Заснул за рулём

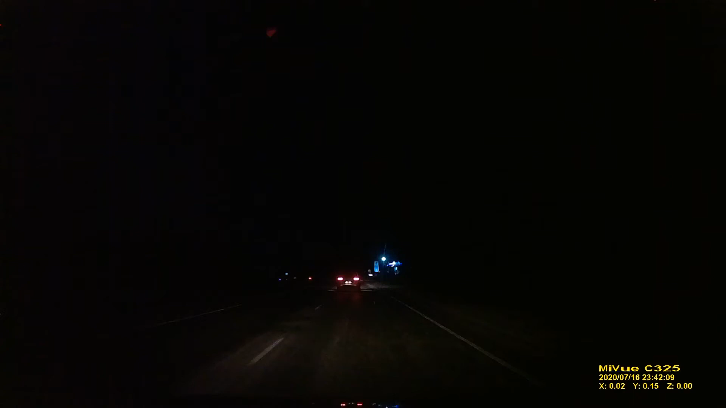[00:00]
Чувак на встречку вылетел. Заснул, что ли? Чего? Да чуть авария сейчас не случилась. Видишь, он остановился. Он, наверное, заснул.